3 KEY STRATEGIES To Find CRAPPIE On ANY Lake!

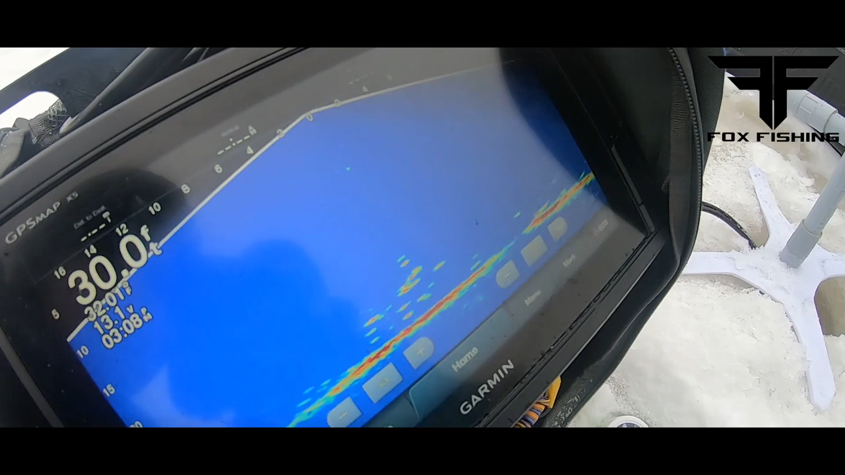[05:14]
On screen: depth 30.0 ft
Did you go here? There's a lot more.
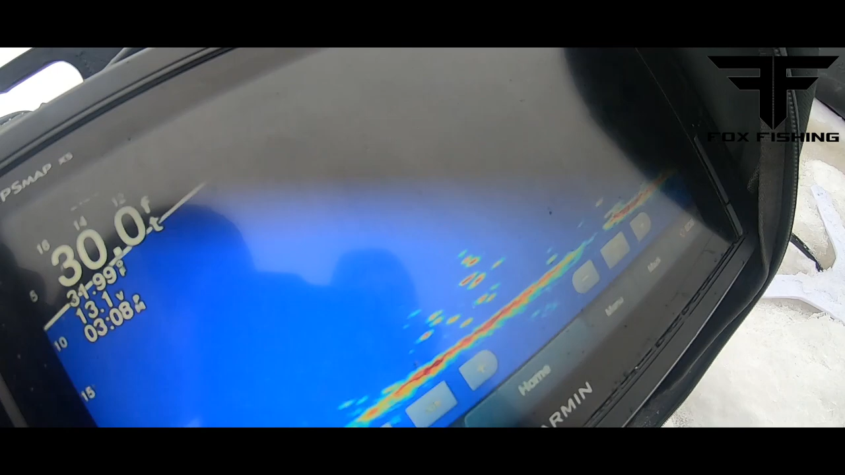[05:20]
There's one coming up. Oh, missed him. Isn't there? Yeah.
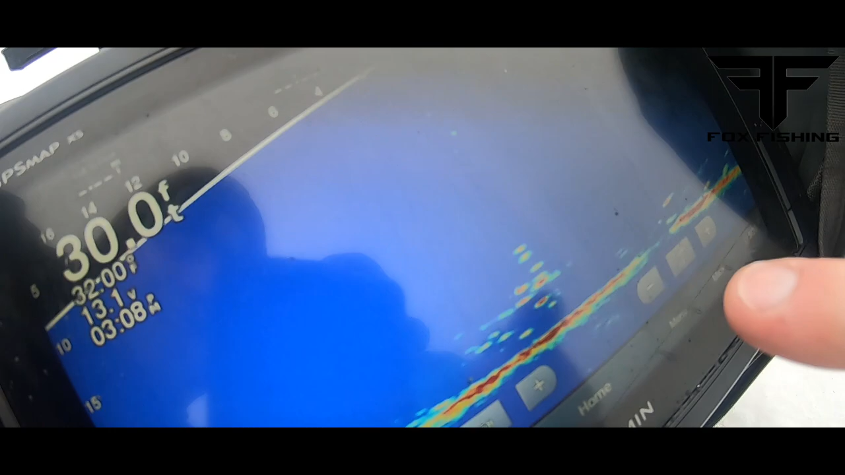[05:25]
On screen: depth 30.0 ft
Oh, that little one came after. Get out of here, little dinks. I'm going to try to go down in between them all.
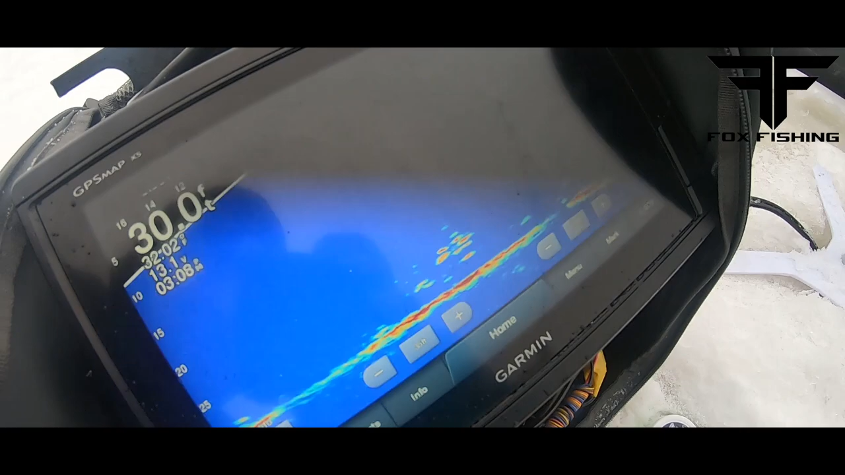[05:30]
Oh, here's it. There it is.
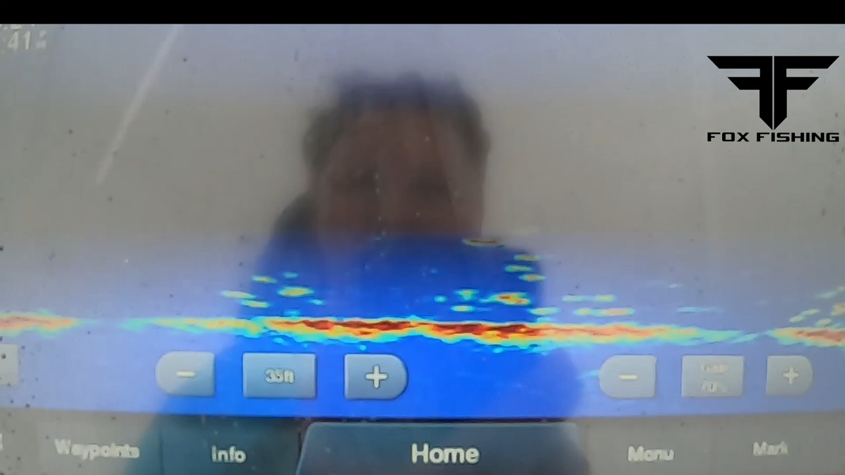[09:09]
No, that one's small. I want the one behind it.
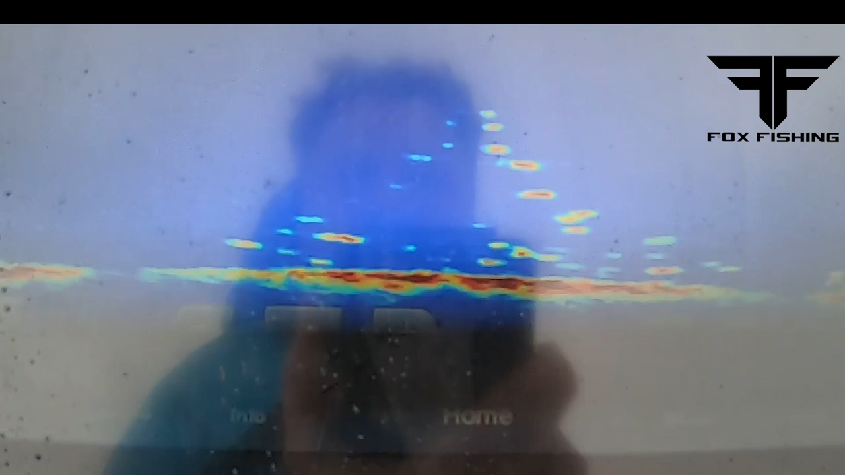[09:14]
Get away. Oh, I see a nice one.